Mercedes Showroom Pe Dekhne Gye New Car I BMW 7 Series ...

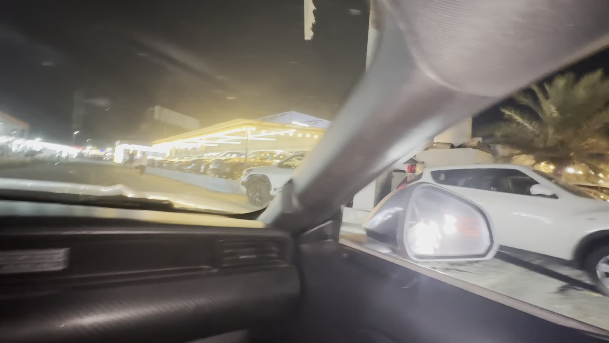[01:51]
اور ابھی اپنی گاڑی کہیں پہ پار کر کے پھر اترتے ہیں اور دیکھتے ہیں یہ دیکھیں یہ نسان کی ہے جائے